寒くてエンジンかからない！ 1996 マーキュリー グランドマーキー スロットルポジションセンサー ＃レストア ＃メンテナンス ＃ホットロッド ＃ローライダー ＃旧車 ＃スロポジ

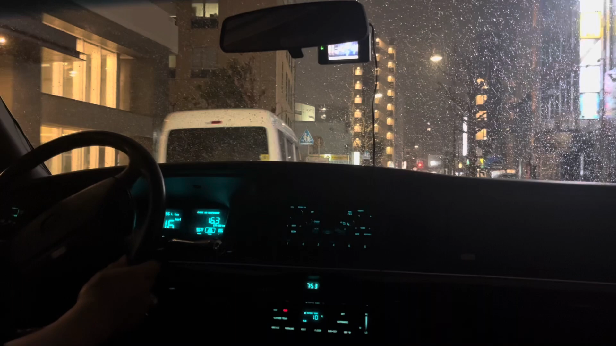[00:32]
帰りはちょっとこれ気をつけんばたいですね
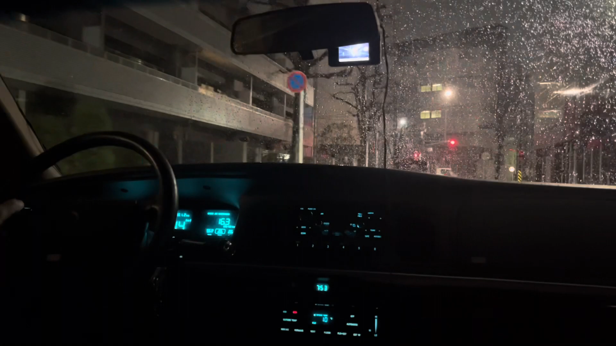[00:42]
タイヤがちょっと 山があんまりないもんねーでもタイヤはね細いんですよね195になってますんで あんまり太すぎるとあのー1センチでも2センチぐらいでも積もると 滑っちゃうんですよねーなので今日はちょっと帰りは 安全運転で行きましょう